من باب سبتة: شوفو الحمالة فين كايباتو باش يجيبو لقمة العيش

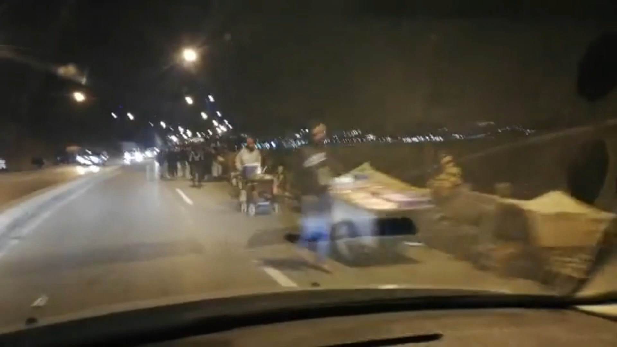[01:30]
كاين العكس ديال الاضاءه في البارافيز ديال السياره، ولكن نتمنى ان تكون الصوره واضحه. هذو ناس كما قلت انهم كيباتوا هنا، وانتم كتشوفوا شي داير جلاب شي داير الكبوط وكرارس. اذا الصوره واضحه ان كاين الكرارس هنا، هذوك شارين بهم البلايص، يعني كل واحد شاد البلاصه ديالو هذاك باش كيعلم البلاصه ديالو، يعني واحد جوج ثلاثه اربعه خمسه الوغ الالاف ديال هاد المنتهنين ديال التهريب المعيشي الان على جنبات الطريق وموراهم البحر.
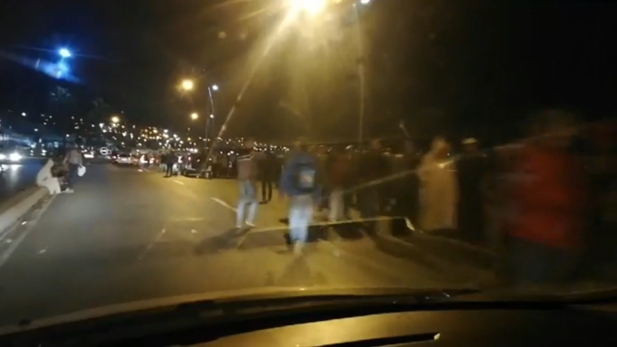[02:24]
للسبته المحتله من اجل تقضيع طبعا كما قلنا انه التهريب المعيشي. هانتوما كتشوفوا هنا شنو تيبان. طبعا بداو الطوابير ديال السيارات هنا في انتظار الدخول للمدينه المحتله.
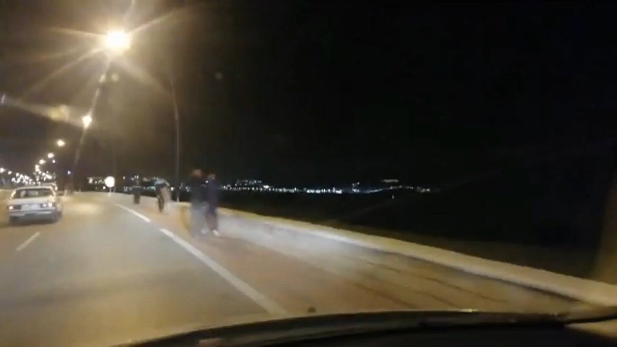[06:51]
هو هذا السيد هذا هو ماشي في الكرتونه ماشي فرشها باش عيبات. وطبعا كما كتشوفوا راه كاين البحر هنا مباشره. هذه الصوره دارها مباشره من البحر. طبعا بالنسبه للمتتبعين ها اللي سبق له جا طبعا اكيد الفنيدق ودخل السبته راه كيعرف بالضبط.
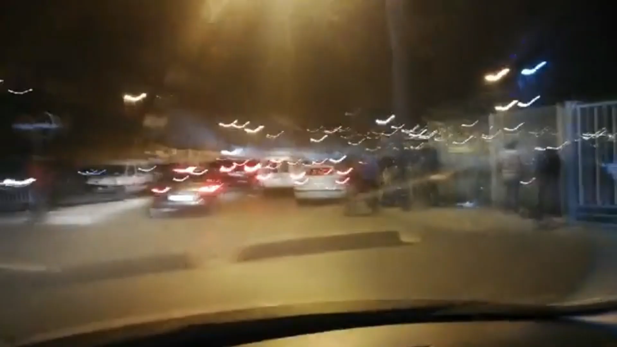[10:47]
ودي المحطة ديال التاكسيات ديال باب 6 للتذكير.